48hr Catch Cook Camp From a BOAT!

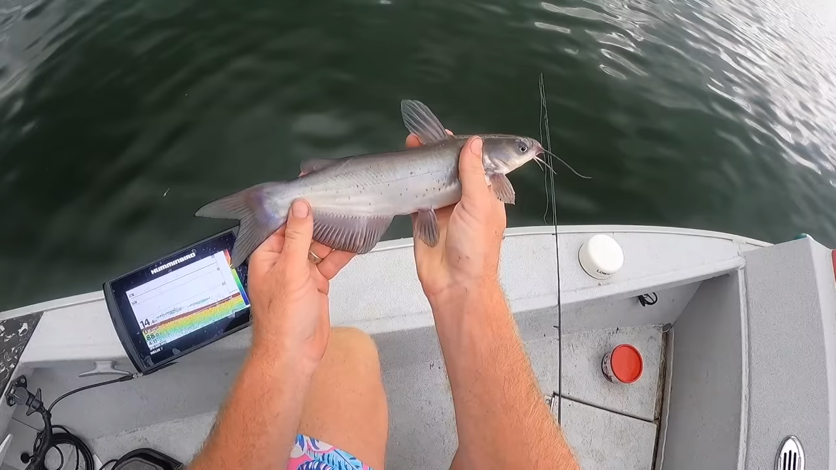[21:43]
It's a really almost like fluorescent color. That's no bigger than about 10, 11 inches right there. There you go.
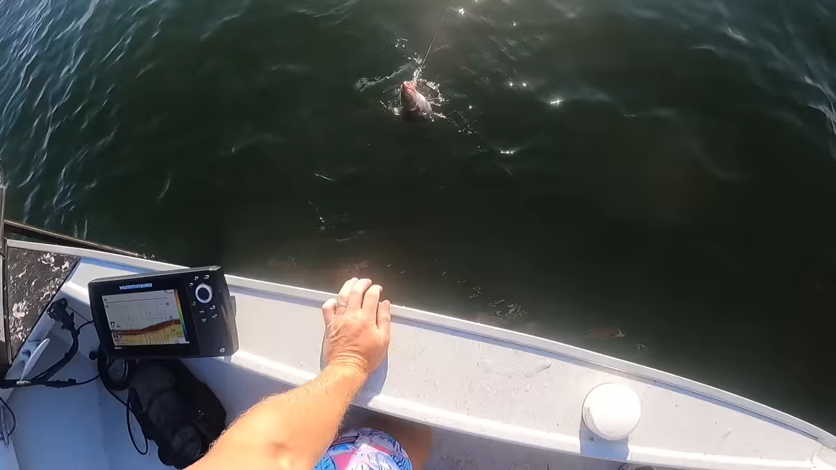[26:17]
Nice. Come here, kitty. That actually wouldn't be a bad eating size one right there. Not bad at all.